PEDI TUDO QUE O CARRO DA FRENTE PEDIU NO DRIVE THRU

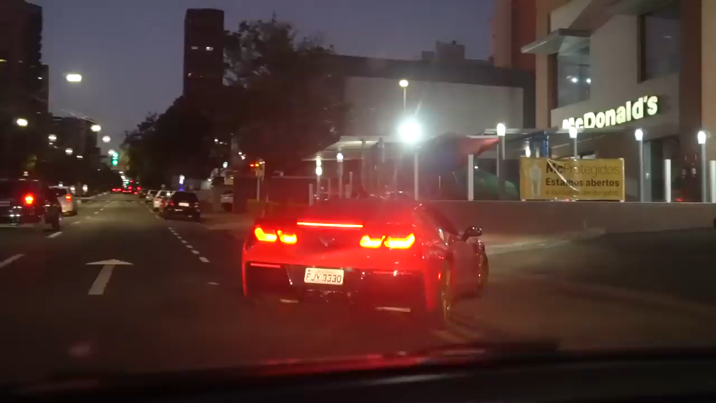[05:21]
Qual que é o carro da frente, velho? É um Fusion. Tem dois, tem dois. É um Fusion e um Virtus.
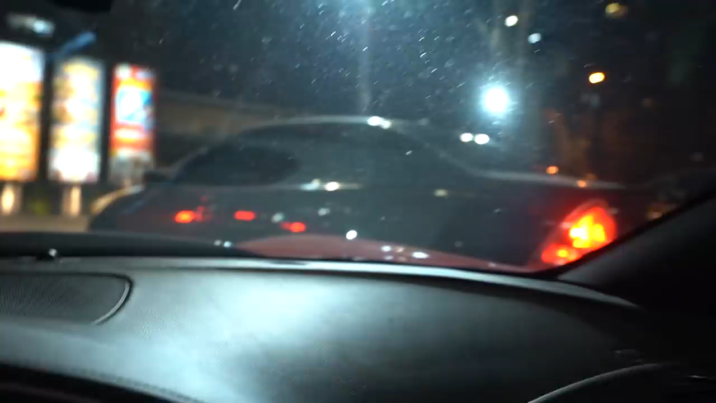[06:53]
Olha o que ele tá fazendo. Tá roubando. Brasil, aqui é BR, irmão. É BR, irmão. No vídeo do Educoff, eu duvido que alguém cortou fila um do outro na cara dura. Ó, ó, ó, ó, ó, ó, ó, ó, ó, na cara dura. Na cara dura. Pra acabar. Na cara dura, o cara pegou fila, mano. O Zinho roubou fila na casa da minha prima.